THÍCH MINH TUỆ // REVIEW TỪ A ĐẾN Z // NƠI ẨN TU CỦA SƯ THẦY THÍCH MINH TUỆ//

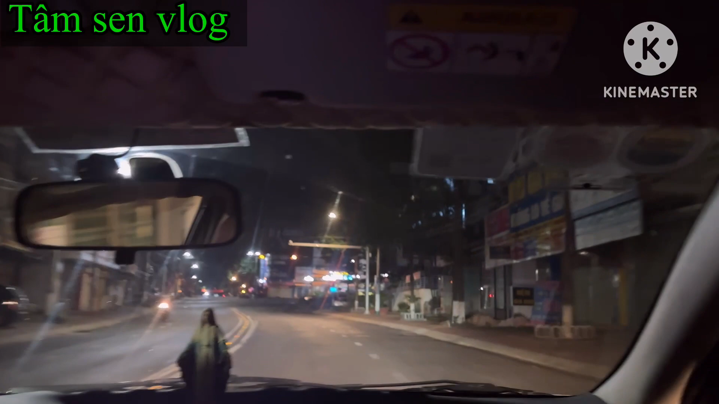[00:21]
đi lên Gia Lai để trước là đảnh lễ thầy Thích Minh Tuệ, sau là mình tìm cái con đường đi để biết được con đường, rồi bắt đầu review lại các bạn từ A đến Z, từ lúc lên xe đi rồi bắt đầu xuống đi taxi tới chỗ sao. Cho nên bây giờ mình các bạn xem hết clip này để cái biết được cái đồng hành cùng mình. Mời các bạn, ok, let's go.
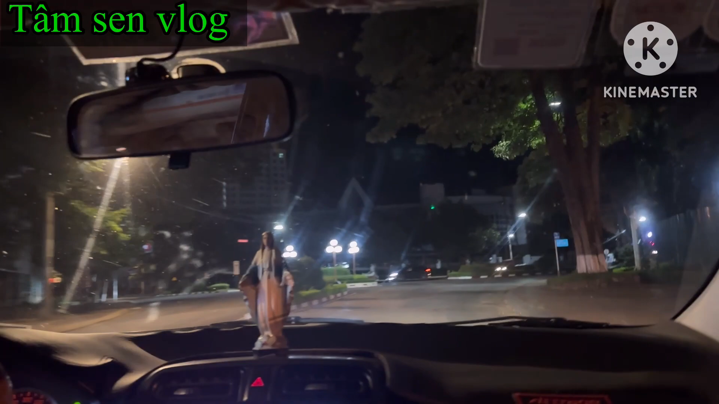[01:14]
Trung tâm Vàng Anh Gia Lai á, thì nó bả xuống rồi bắt đầu mình bắt taxi mình đi lên cái đoạn đường đó, nó hết cái đường quốc lộ đó, đường thị trong cái thị xã Pleiku, rồi nó vô cái con đường đất xã IA Cô Tô, là cái xã của thầy Thích Minh Tuệ đó. Mình đã xuống là cái xã, cái đường này nó bảo mình đi vô là đường coi như là vô trong rẫy, trong nương rẫy cái vùng quê đó.